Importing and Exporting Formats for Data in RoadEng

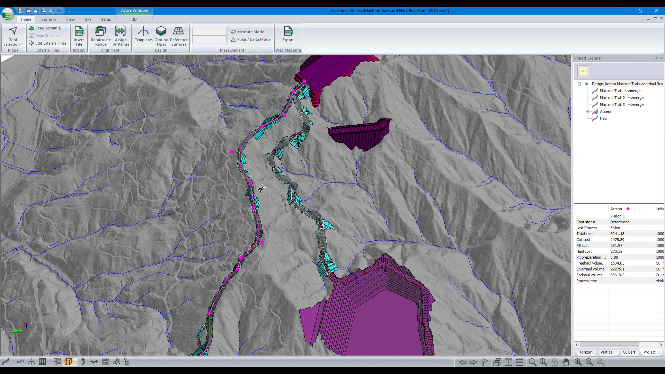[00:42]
In this example, the LiDAR data set is millions and millions of points. We can navigate around very easily without having to worry about overloading the system and bogging things down. As of version 11, you are able to edit alignment in the 3D window. We can select this IP, pull it around, and see the impact of the design changes very quickly.
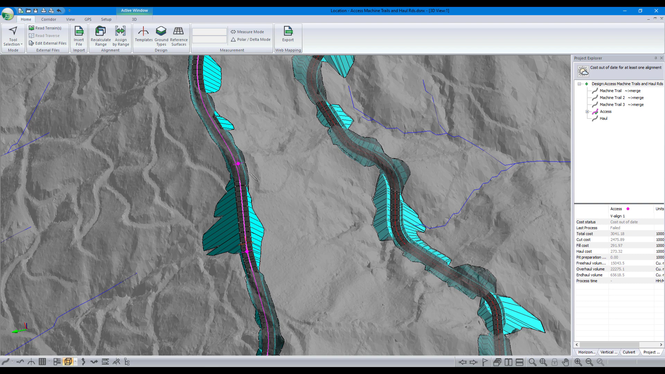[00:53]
This is an existing project.
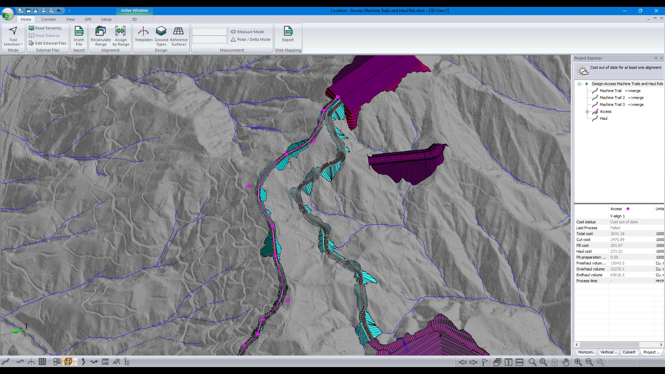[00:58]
Let's step back a few steps and take a look at importing the raw data that we can use for creating these surfaces. This is the terrain module.
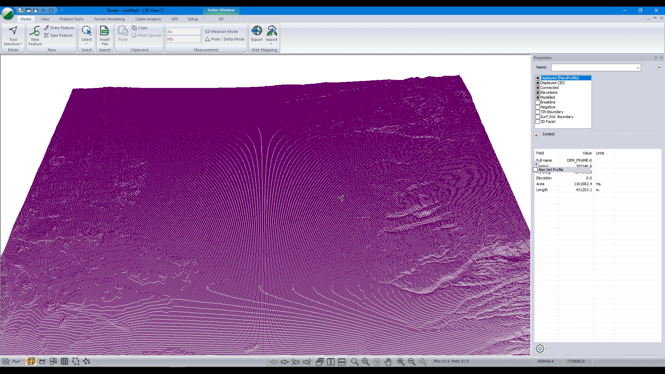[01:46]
In our terrain modeling calculation dialog, we can also control the creation of major and minor contours.
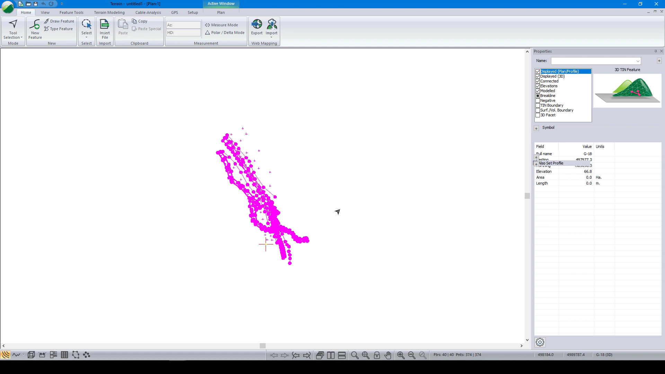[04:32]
which point codes will be joined, as well as the color, line work, and symbology.
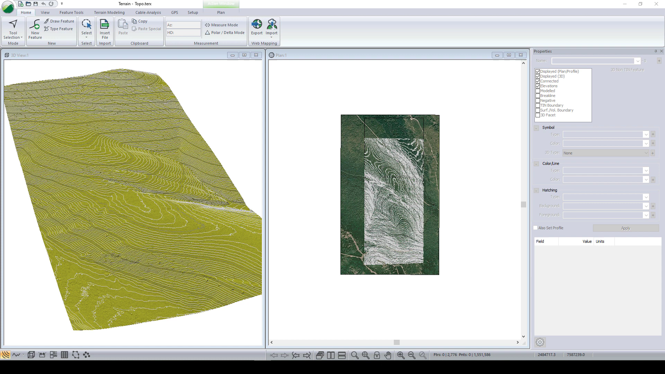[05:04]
In this example, we have a LiDAR data set. We can create a new feature, and using the mouse, or with coordinates, we can draw or define whatever we like. Here we are creating a polyline using the mouse.
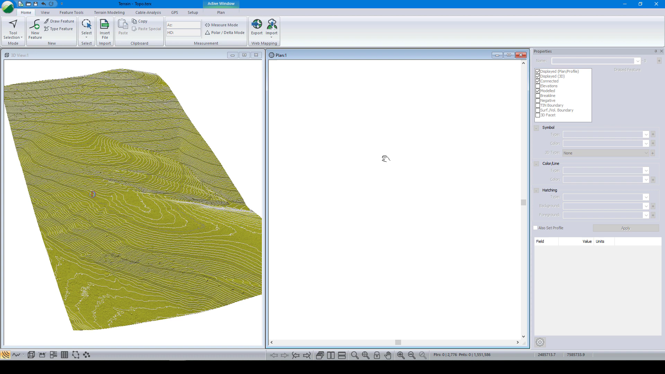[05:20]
We can also bring in another data set, such as a CSV file. In this case, the CSV file is in latitude-longitude. In the import options, we can set the software to connect the points that represent this feature automatically,
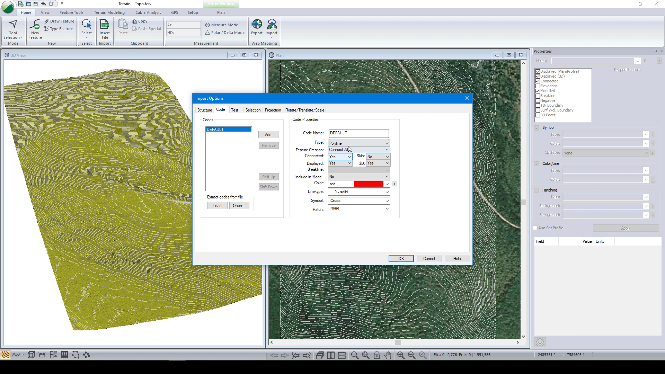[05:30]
generating a polyline from it. When we import data with a different projection, we can do projection transformation on import.
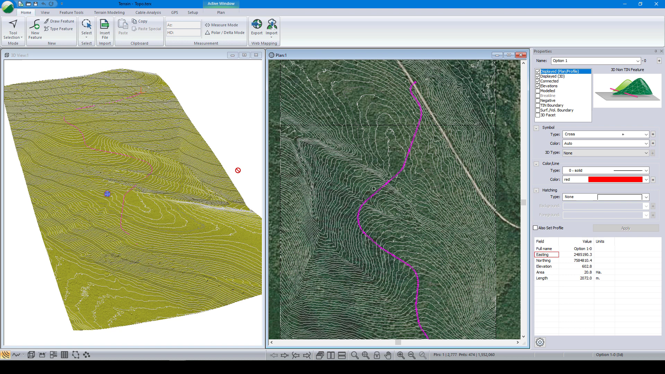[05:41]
Our CSV data is now shown as a polyline in our model, alongside our LiDAR data. We could bring in polylines from many other formats, including GPS, KMZ, KML or shapefiles. Let's take this example a step further. Instead of just a polyline on our 3D terrain model, we can see a proper alignment with cuts and fill slopes. To do that, we use the location module.
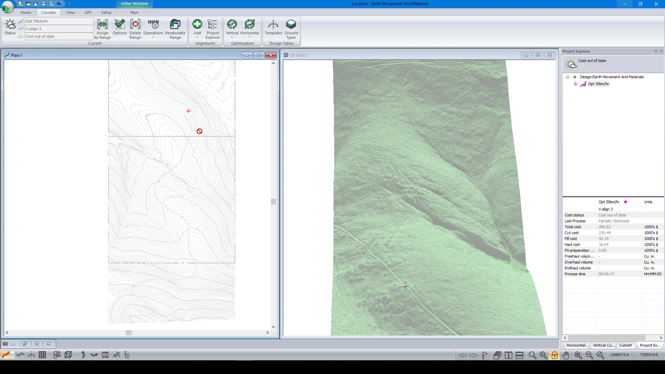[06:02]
This is a project already set up in location. There are several ways to create an alignment. We could add in a new alignment by clicking in IPs with the mouse, or we could use a polyline feature from our terrain model.
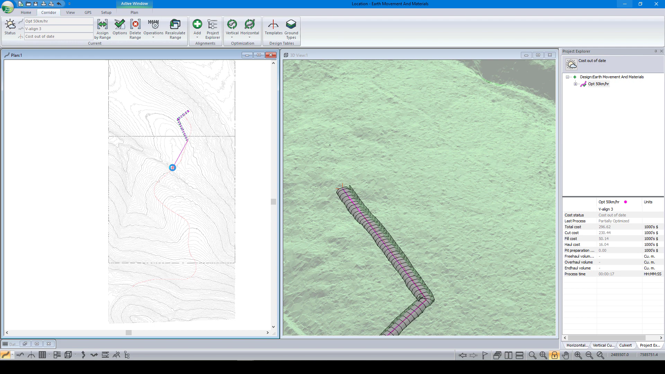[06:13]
To demonstrate that, we can add another horizontal alignment to this project, selecting to create it from a terrain feature. Within the location module, we can control the 3D rendering of our corridor surfaces.
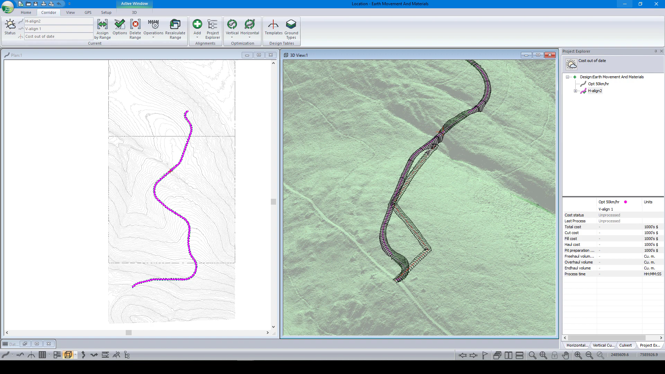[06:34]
such as the subgrade and pavement, rendering them each as their own 3D surface. Over the course of this short video, we have demonstrated how Road Ang can import a variety of different formats, and visualize the data in 3D. We created terrain models and polylines that serve as the basis for road and site design projects.